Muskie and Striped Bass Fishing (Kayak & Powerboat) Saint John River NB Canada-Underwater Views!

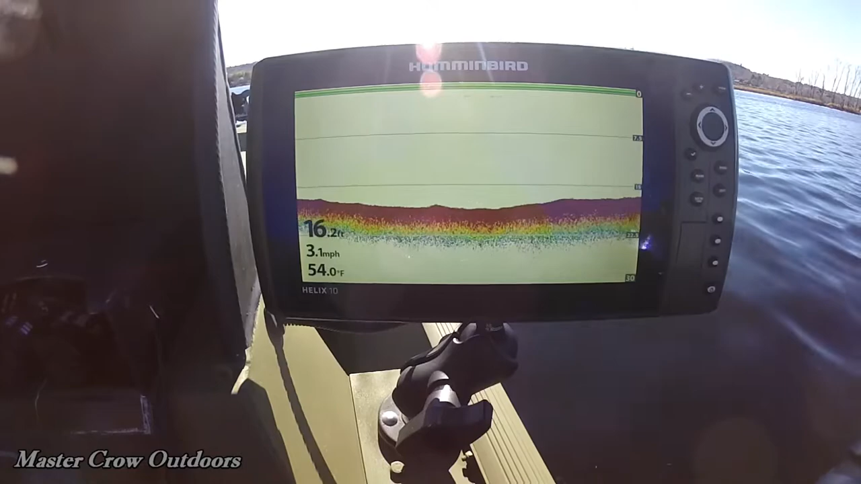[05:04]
On screen: depth 16.2 ft, water 54.0°F, speed 3.1 mph
Was around high 50s, 58, 59. Now you can see she's down to 54.